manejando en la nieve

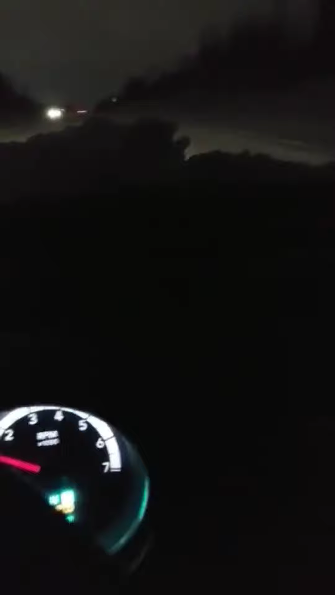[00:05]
Buenas noches amigos, nos encontramos en Traverse City, Michigan, en esta noche de tormenta
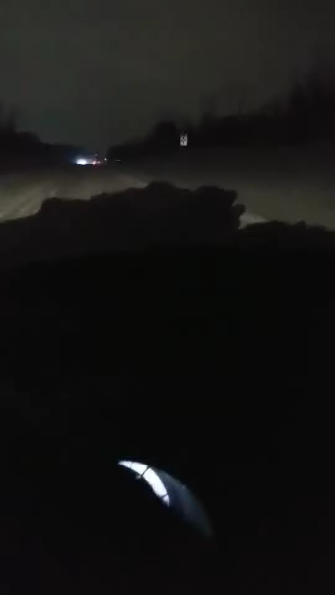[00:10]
estamos manejando, nos dirigimos a la ciudad de Traverse City, como les decía anteriormente y nos encontramos con que en este momento está cayendo nieve, estaba muy bonito delante del día estuvo algo nublado pero nada de nieve, sin embargo ahora, ahorita a estas horas de la noche ya como podrán ver las orillas, se mira bastantita nieve junta, todo alrededor,
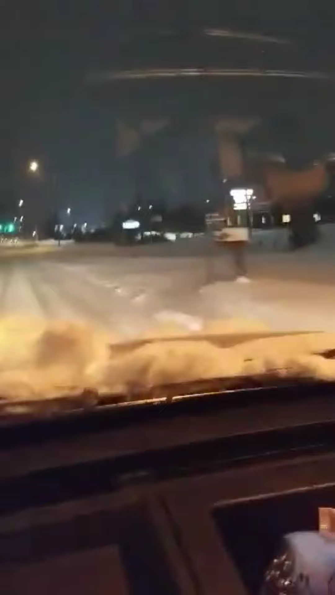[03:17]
aquí como verán ve los negocios casi no no tienen glintel por lo mismo algunos ya están cerrados porque es tarde, es algo tarde ya espero que no sea muy tarde para ustedes estando viendo este video y si pues por alguna razón no pueden verlo ahorita esta noche tal vez mañana durante el día en una chancita que tengan lo pueden ver les recomiendo que le den like